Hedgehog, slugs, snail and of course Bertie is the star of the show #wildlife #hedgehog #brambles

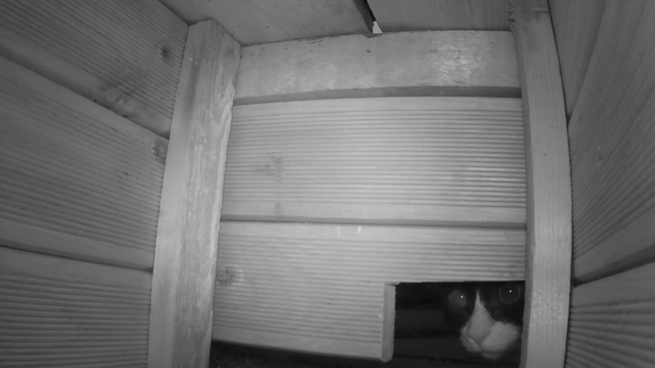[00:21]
put the camera out and you'll see I did post the footage a few weeks ago. And then we came up with the idea of having a hedgehog box, putting the camera and the food in. Well, the food was outside to begin with, but undercover. But of course, Bertie kept eating it. Here he is here, trying to work out how he can get it.
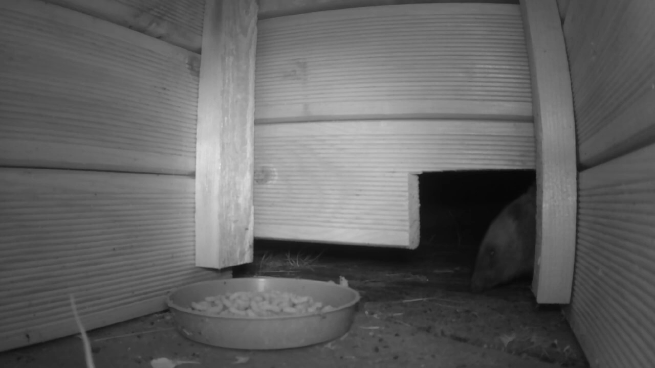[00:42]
So now that Bertie's decided he's not going to be successful, he's gone away and the hedgehog has arrived.
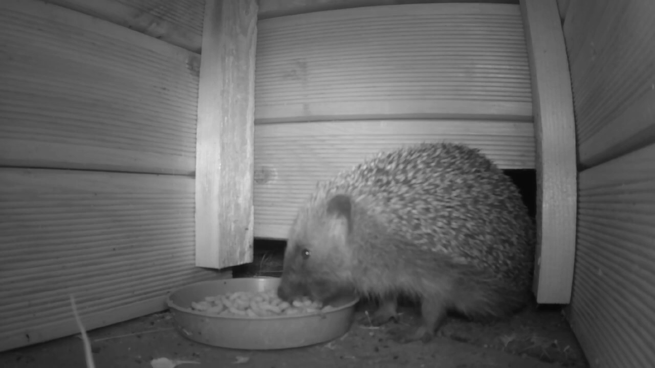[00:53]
At different times, the hedgehog has a few friends come and join him in his hut. So look out for that. And it looks like the hedgehog is just continuously eating for the whole time. But this is actually recorded over about 4 or 5 different nights. And I've simply put all the footage together.